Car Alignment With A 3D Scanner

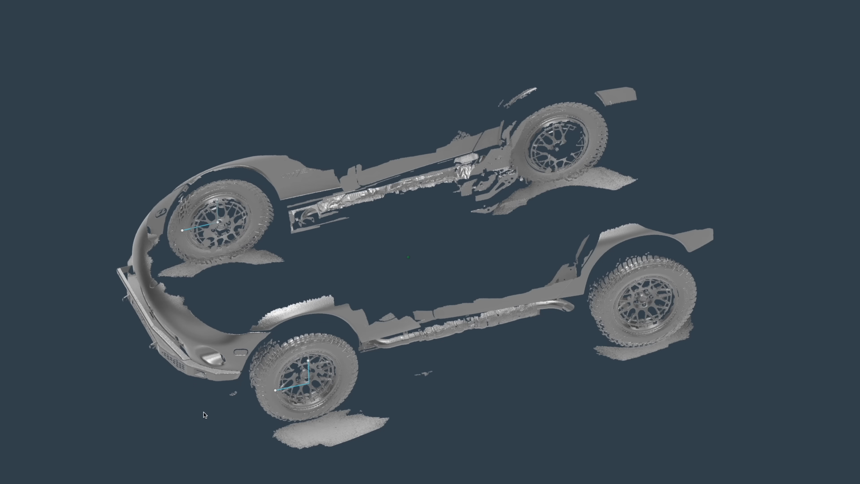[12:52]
I'm guessing the difference is just a stack up of errors from scanning one side of the car to the other, although it is interesting that the rear is a bit closer to the real numbers considering the scan had way more time to stack up errors. In any case, I believe the land speed car will be more accurate since the wheels are so close together,
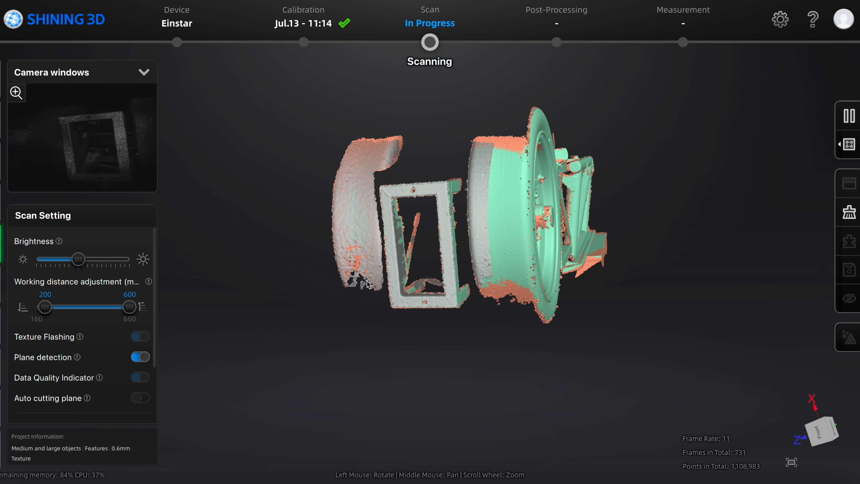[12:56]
the scanner doesn't have to chain together a long scan of errors from one side to the other, and this is verified by the fact that both scanners picked up similar numbers on the race car,
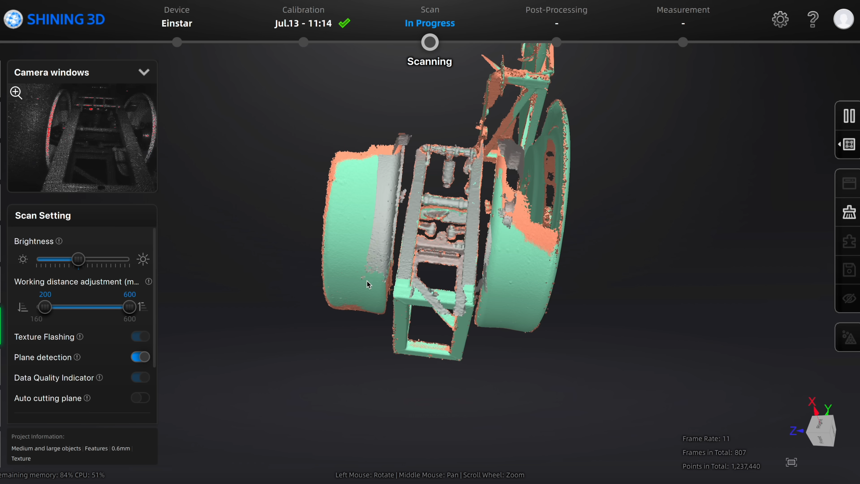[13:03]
getting almost exactly the same camber.
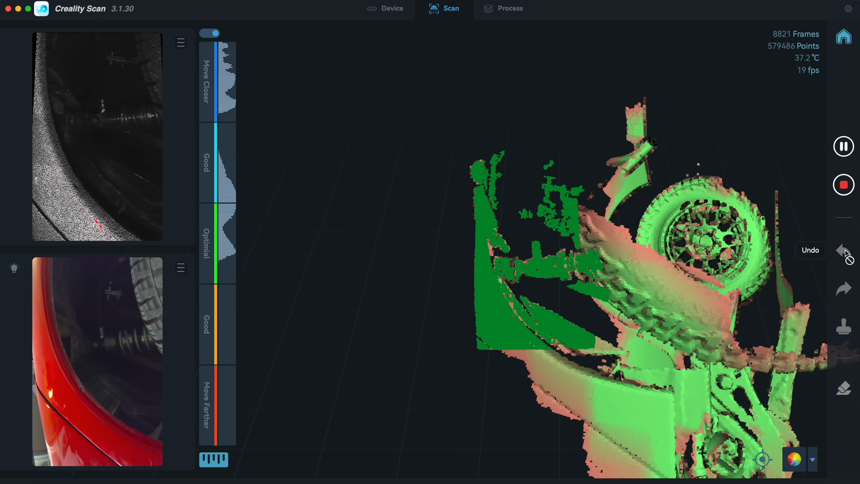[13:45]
When using the NIR without targets, it doesn't keep tracking as well, doesn't align as well, and the detail is not as good.
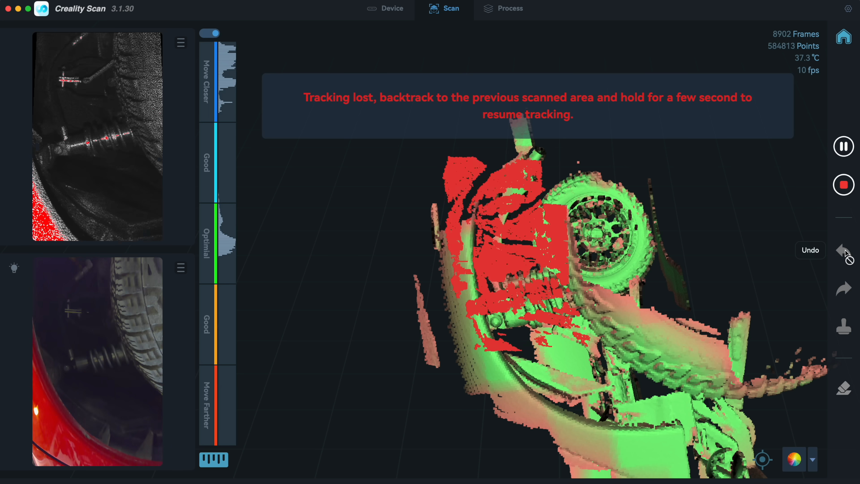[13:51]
This could all just be software, and the software is pretty bad.
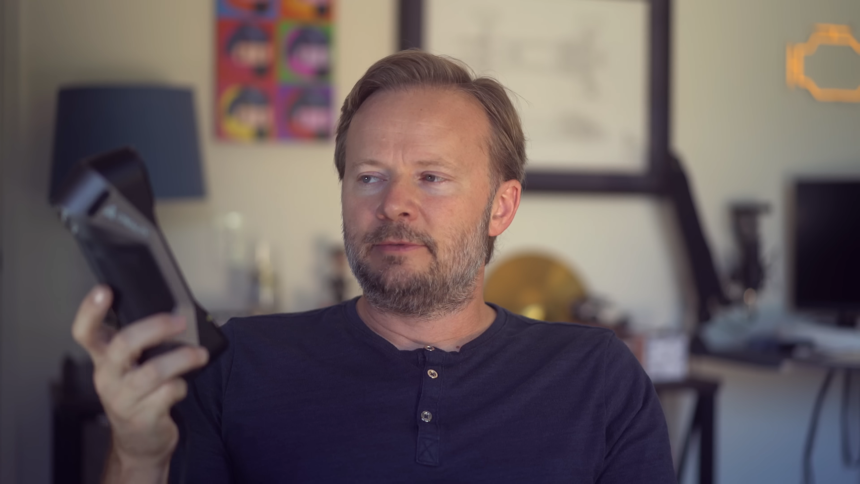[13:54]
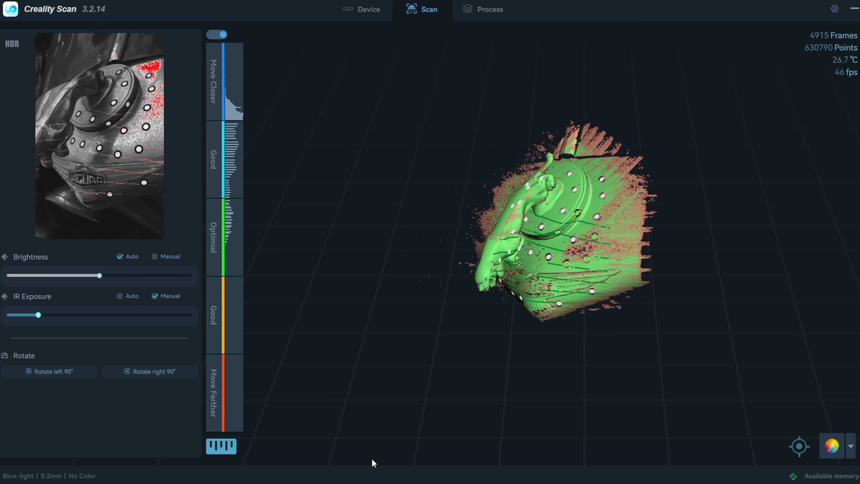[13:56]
This is kind of two scanners in one, and the blue laser scanner gets much better detail and accuracy. It is impressive in a relatively inexpensive scanner.
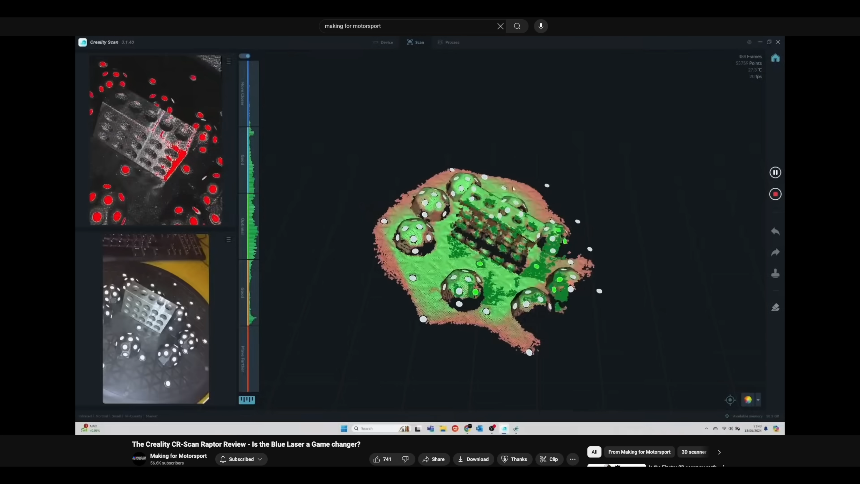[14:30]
He has a video where he goes into the detailed scans with the blue laser, and its accuracy is really good.